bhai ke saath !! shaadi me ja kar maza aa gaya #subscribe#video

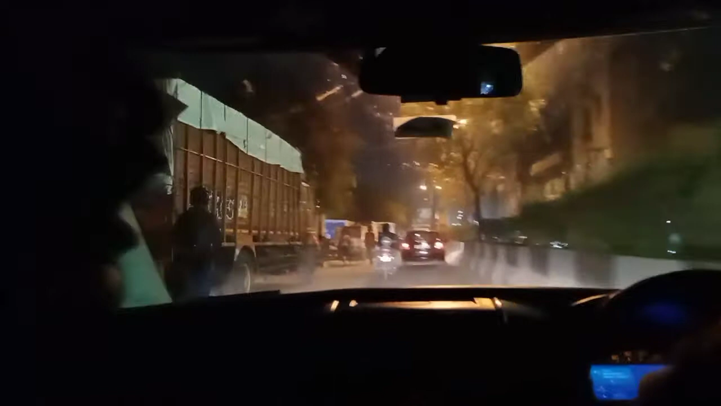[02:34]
लार्ज नाइट में रोड कैसी लग रही है, बड़ी मजेदार है। गाड़ी आगे ब्लैक कलर की, और इसी के साथ हम अच्छे अपने हो पोस्ट पर आपको दिखाते हैं कि क्या खाते हैं, हम क्या खाते हैं सब आपको दिखाते हैं।
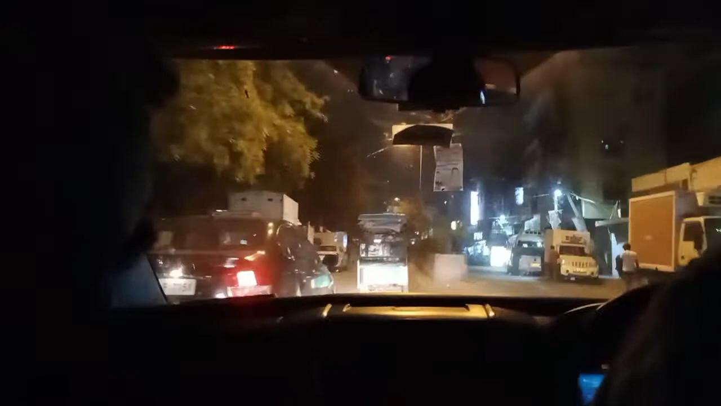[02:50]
बड़े मजेदार शादी हैं, इतने धूमधाम से इतना बड़ा वो है, टेंट सब धम में लगा हुआ है, पता नहीं क्या है।
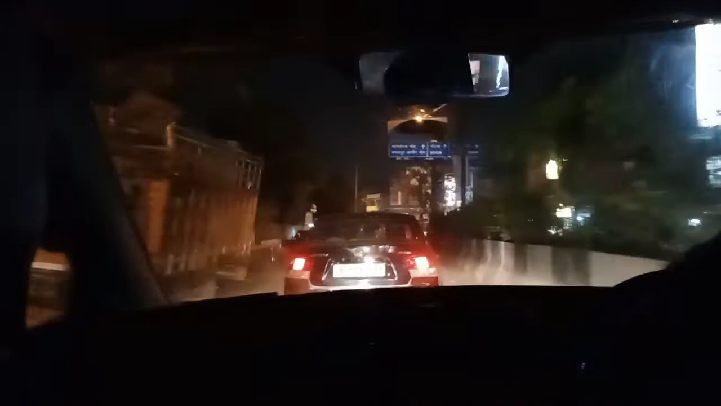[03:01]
चलो पोस्ट के दिखाते हैं आपको क्या है, ठीक है। अब हम पहुँचने वाले हैं शानदार से शादी भवन,